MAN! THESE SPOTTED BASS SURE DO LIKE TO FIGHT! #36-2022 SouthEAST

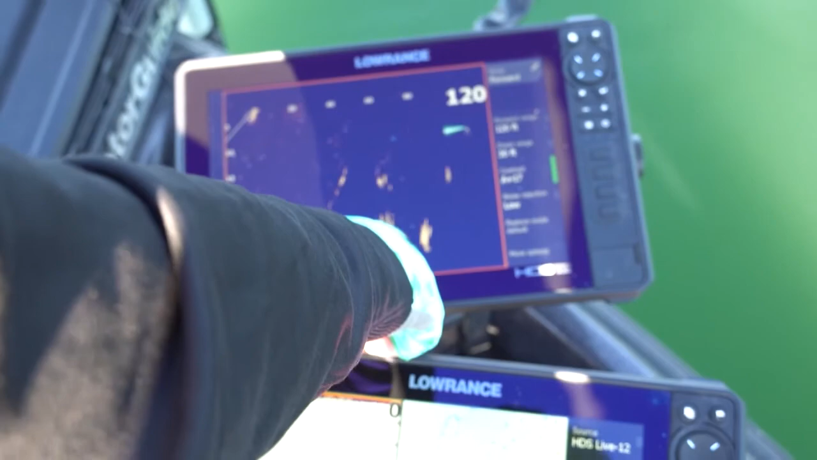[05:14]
You can see how the fish position. If they're sitting really high in the water column, that's when you want to throw your flukes, your topwaters, things like that.
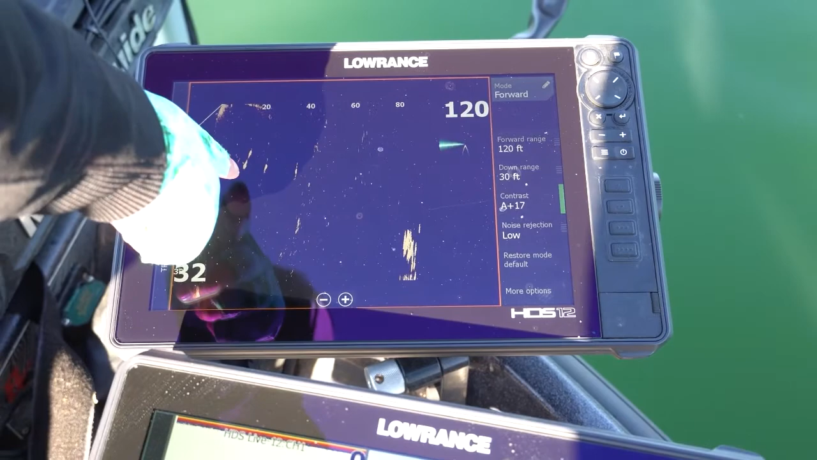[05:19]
But when they get sinked down to the bottom like they are today, that's when you pick up a drop shot, a shaky head, a jig.
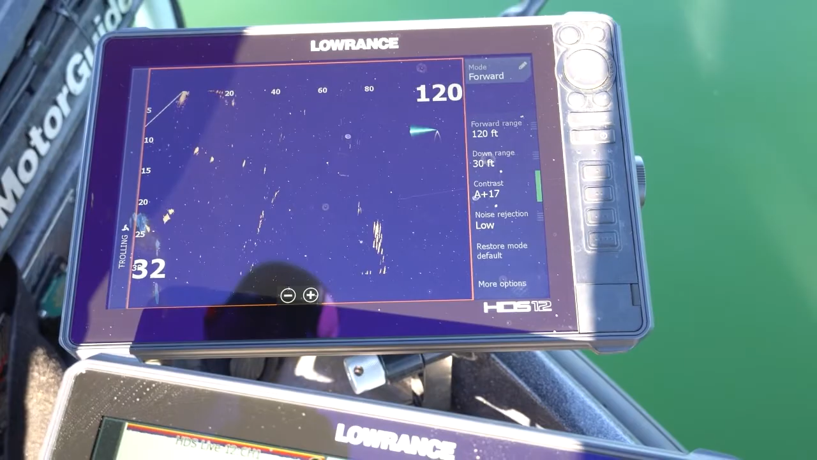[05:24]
In this case, I just always tend to go to the drop shot. It's just so consistent.
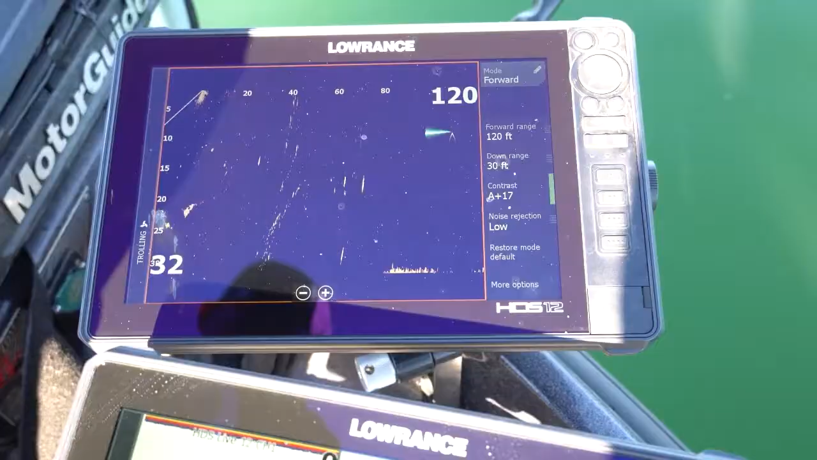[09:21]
You know, the deal is, is when you get out here, having an active target, having that forward-facing sonar, really makes a big difference, especially this time of year. You know, what happens is, is in the summer, they'll start tucking back in these pockets.
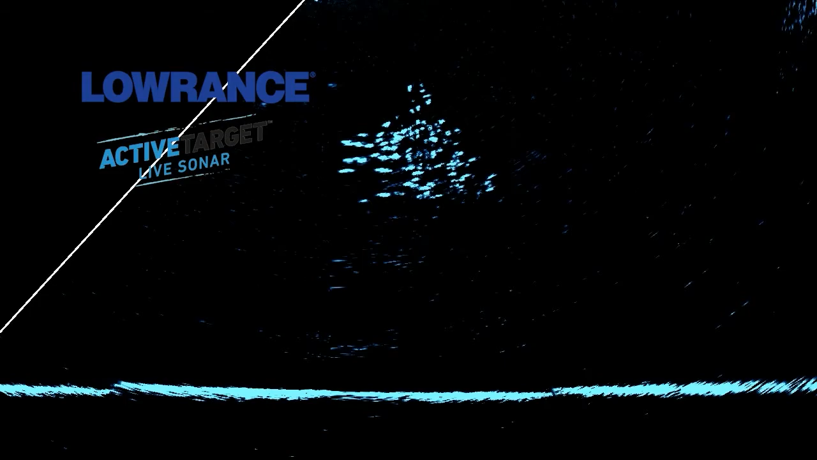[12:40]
You have to pay attention to the depth of which the fish are sitting. I see a school of fish swimming about five foot under the surface. That's when you want to get the Caffeine Chad or topwater.
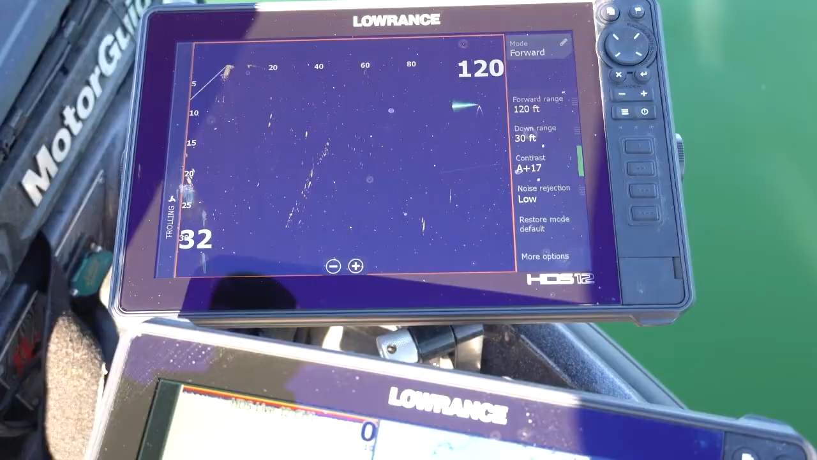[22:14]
But using my active target today, I was able to figure out if the fish were sitting high or low.